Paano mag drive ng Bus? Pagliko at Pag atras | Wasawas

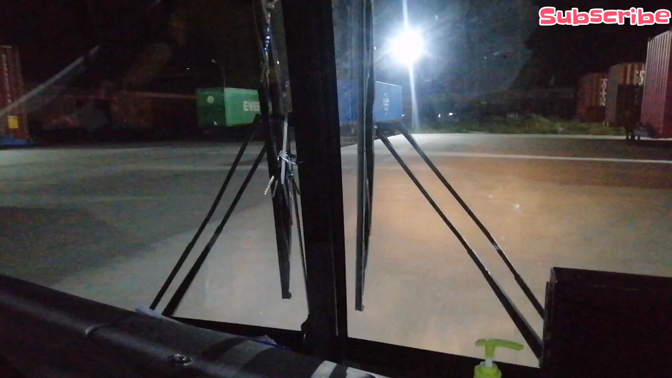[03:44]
Kailangan lang natin na iuuna lagi yung unahan ng bus. Gawa ng yung gulong ay medyo malapit sa kalahati yung unahan. Kaya pagliko dito.
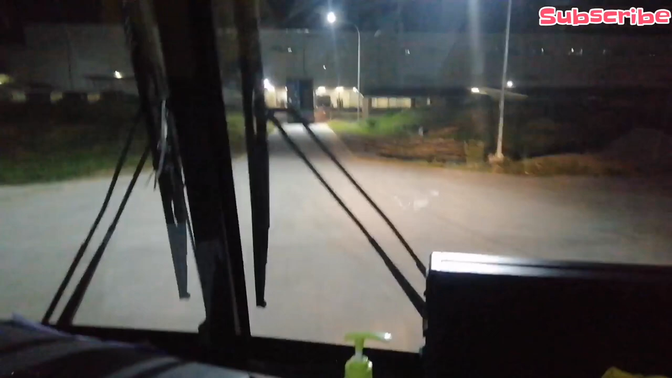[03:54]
Yan. Ano ba yung mga technique para hindi siya sabit?